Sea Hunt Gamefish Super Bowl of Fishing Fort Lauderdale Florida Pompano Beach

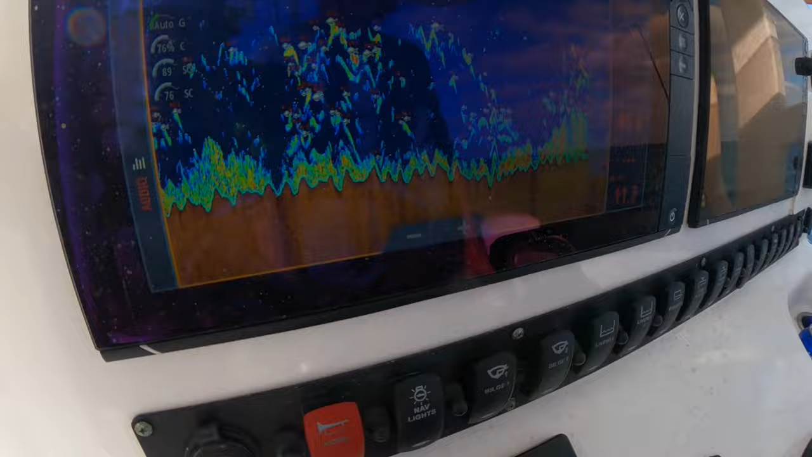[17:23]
Fish down there. We got fish. All right, this guy probably wants to go back.